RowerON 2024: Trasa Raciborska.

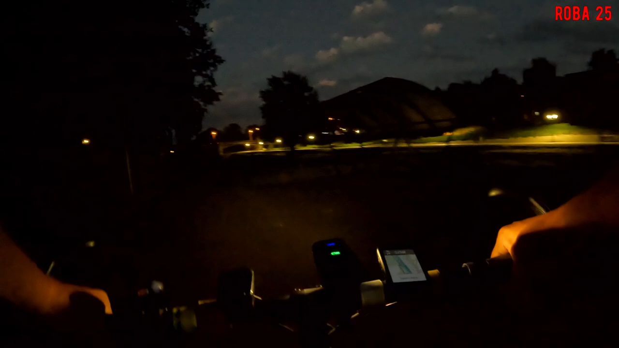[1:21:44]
Genau są bulwary nad Odrą w Raciborzu, a już bez kaszowania wracam na miejsce parkingowe i jadę po prostu do chałupy.
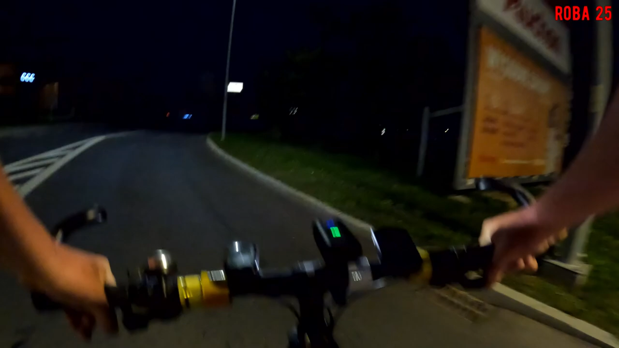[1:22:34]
No i generalnie rzecz biorąc, jeżdżę już niedaleko auta. Mam nadzieję, że stoi, chociaż go nie widzę.
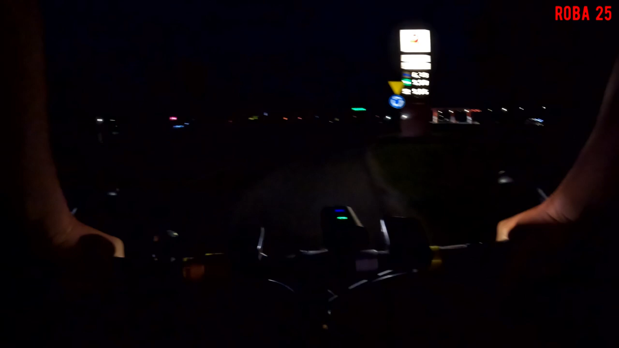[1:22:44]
Chyba stoi. Nie widzę go. Może nie stoi. Muszę go znaleźć, kiedy zaparkował. Słuchajcie, bo parking tutaj jest nieoświecony. W sumie to się nawet nie dziwię, no bo sklepy są zawrzyte, no to popiero na parking świecić, nie? Na darmo.
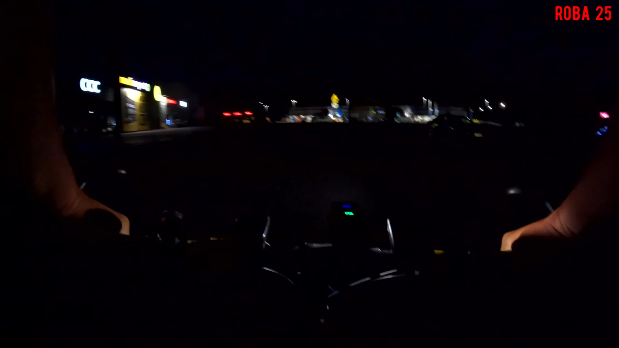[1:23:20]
Skoro i tak tu przecież nikt nie będzie parkował, a jednak ludzie parkują. A to jest ten plus, że w niedzielę mamy takie dupne sklepy zażyte. Chyba ja widzę, auto stoi. Także docieramy już pod centrum handlowe na parking. No i cóż, no było fajnie.